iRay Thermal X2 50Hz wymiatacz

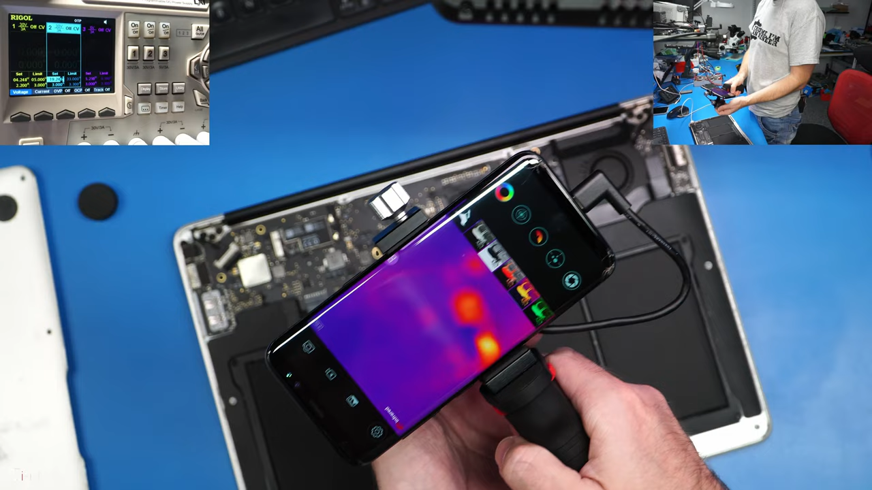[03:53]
Więc rzućmy sobie okiem na ten sprzęt i zobaczymy czy to się do czegoś nada. No i widzimy już elementy na płycie głównej. Z odległości około 20-30 cm. Ok. Odpalam prąd. O, zobaczcie. Coś już tutaj świeci. Minimalna odległość od płyty to jest mniej więcej 15 cm.
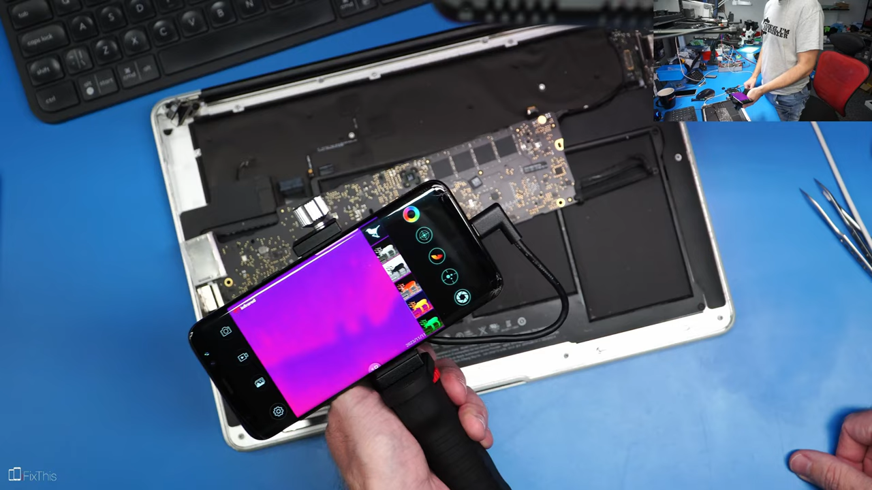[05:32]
Szukamy naszego układu. Tu jest nasz układ. Łączmy sobie też nagrywanie. I jak to wygląda?
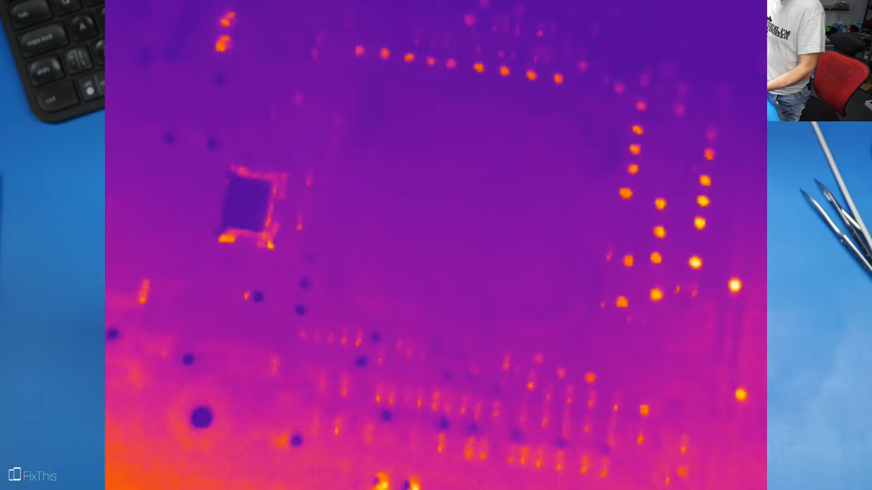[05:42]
No pięknie. Widać. Jeden z tych kondensatorów jest kompletnie zwarty.
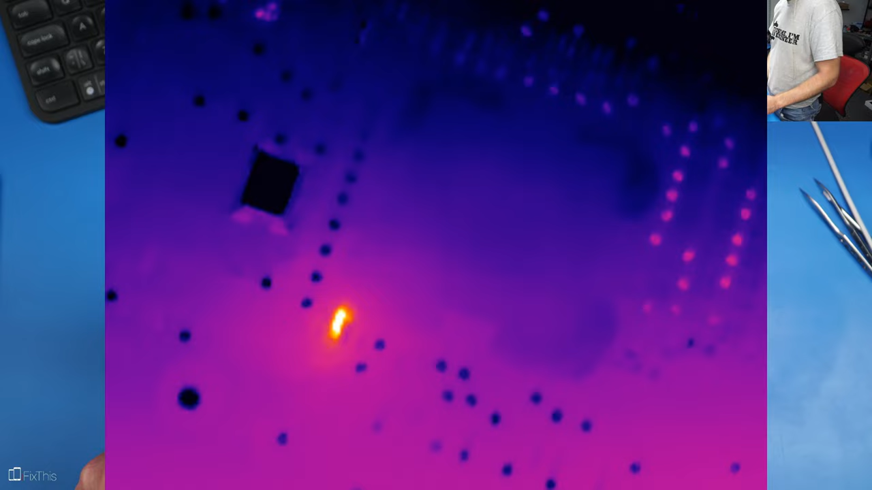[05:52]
Wydaje się, że to jest skrajny element.
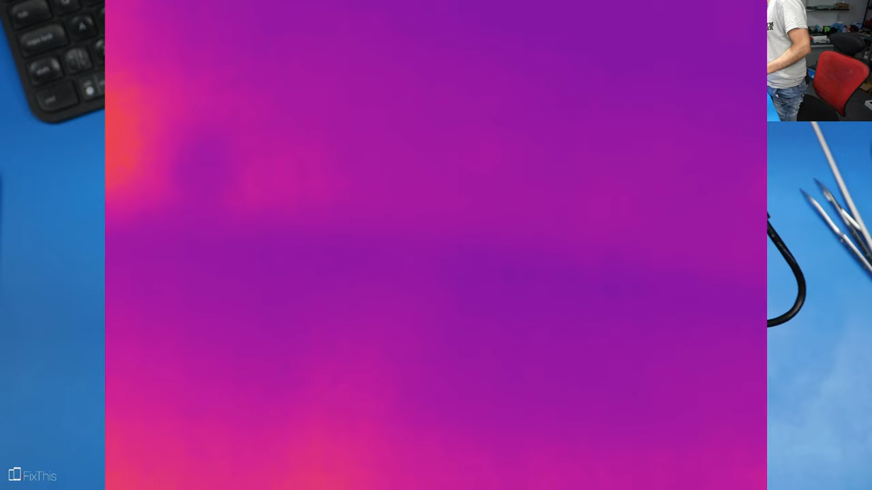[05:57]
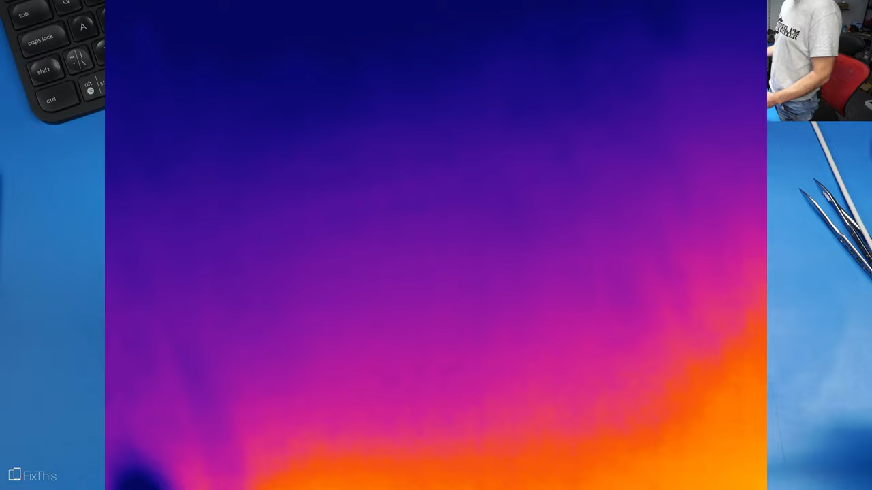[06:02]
Zobaczymy, czy będzie go można rozpoznać na teście patyczka. Czyli bierzemy sobie jakiś wskaźnik.
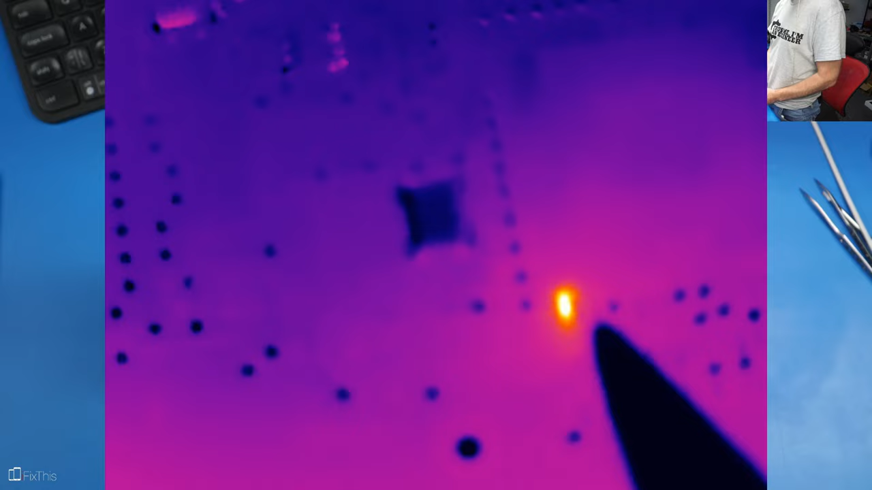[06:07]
Przykładamy do naszego elementu. I co jest?
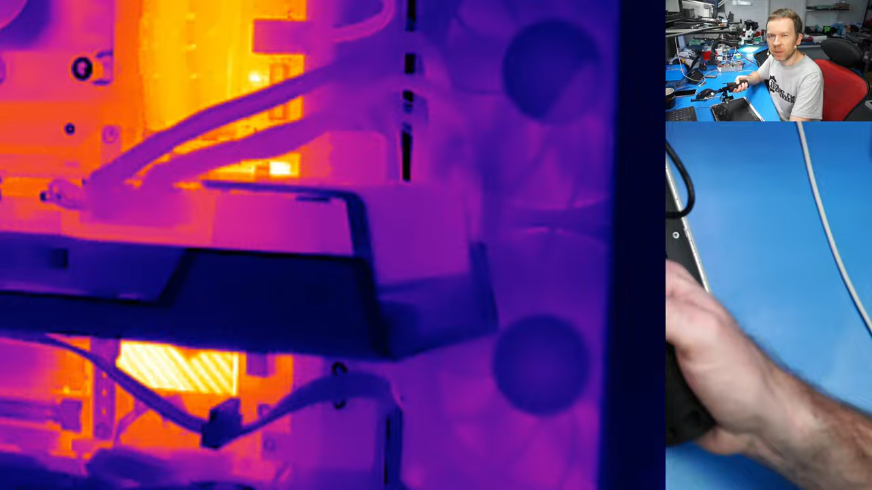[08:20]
To może się przyczynić do jeszcze ciekawszych efektów, które będzie można uzyskać z obrazowania taką kamerą termowizyjną. Czy ja jestem zadowolony?
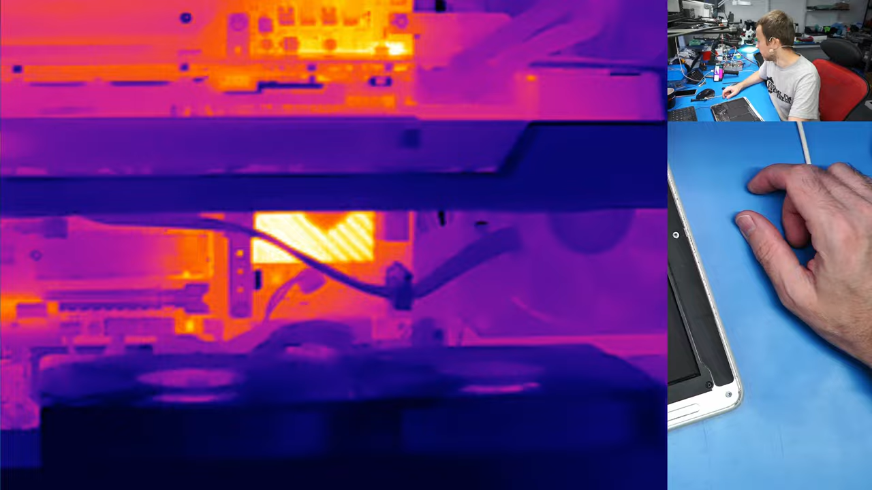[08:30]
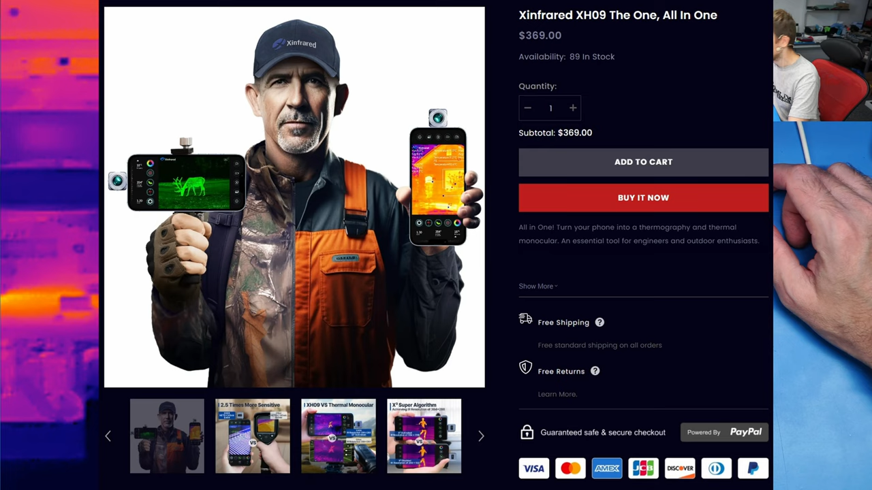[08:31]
Tak, aktualnie ta kamera kosztuje niecałe 400 dolarów, więc za tą cenę daje
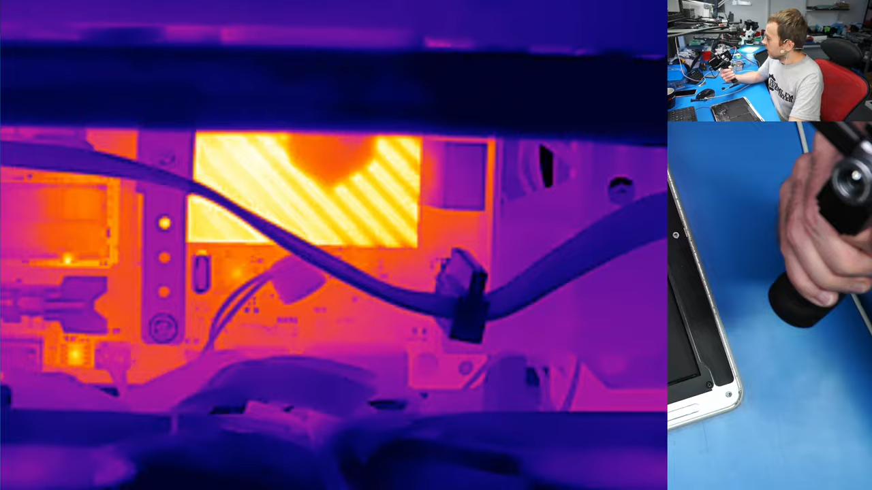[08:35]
radę i można serwisować sprzęt elektroniczny. Macbooki z pewnością. Może nie najlepiej jest na nagrywanym obrazie, bo jest to tylko 30 klatek na sekundę.
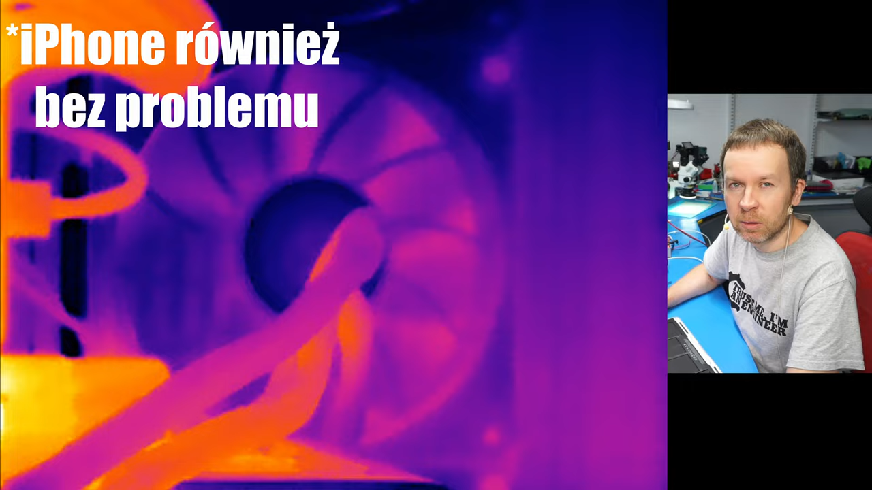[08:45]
Fajnie byłoby mieć 50,
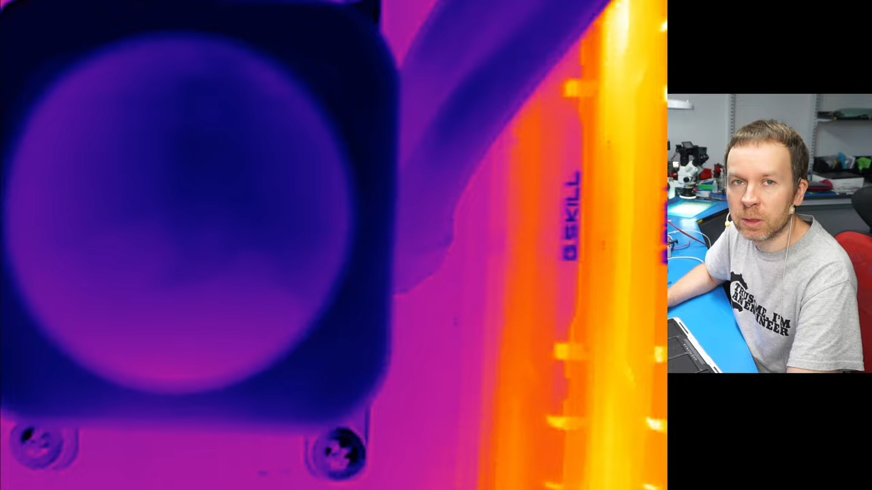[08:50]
ale mimo wszystko można zauważyć dużo ciekawych detali i ten obraz zyskuje na jakości.